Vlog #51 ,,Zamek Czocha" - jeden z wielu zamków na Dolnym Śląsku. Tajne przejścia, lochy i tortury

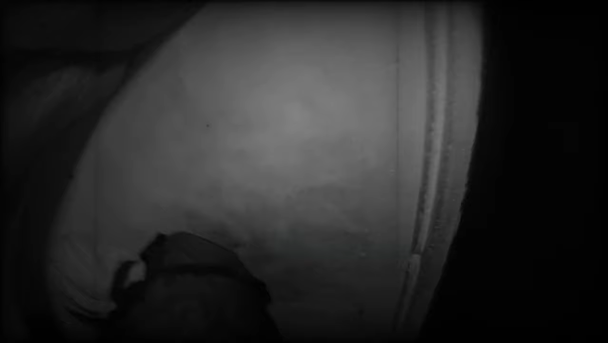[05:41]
I wyszliśmy do kolejnego pomieszczenia z dużą ilością książek, więc pewnie jakaś biblioteka, bo coś w tym stylu.